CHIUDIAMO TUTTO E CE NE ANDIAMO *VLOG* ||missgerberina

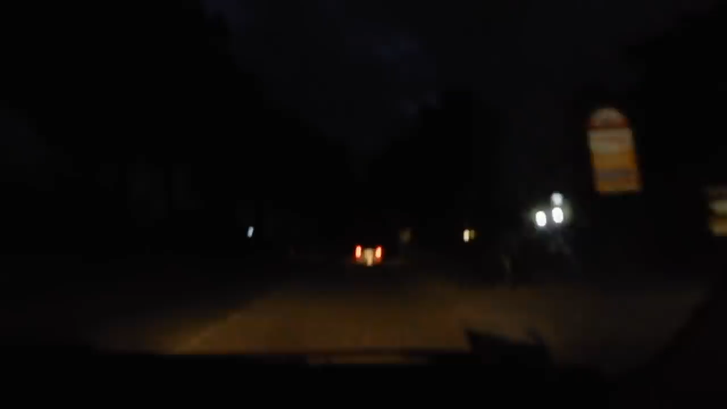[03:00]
È super buio e anche piovuto durante il tragitto. Ci sono certi nuvoloni neri tremendi. Che pizza. Però dicono domani che sarà una buona giornata, una bella giornata.